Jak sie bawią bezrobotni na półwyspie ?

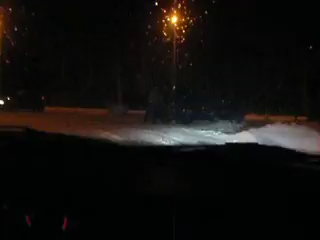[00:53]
Teraz, kurde, mój najgorszy drift rywal. Drift rywal Fiat Panda. Umyka. Teraz śledzimy go. Ty, dawaj jeszcze jedną rundę, bo on tu zapierdala. U 11.
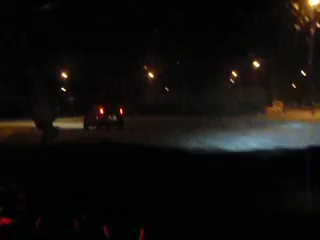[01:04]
Mamy go, prawdopodobnie. Tak, dopuszcza się drift. A teraz Andrzeju. Kurwa, będziemy... O kurwa, żeś przedobrzył. Nie bój się, Andrzej, to wszystko pod kontrolą. Tak. W pośredniaku byłem dzisiaj, nie ma pracy. Czekaj.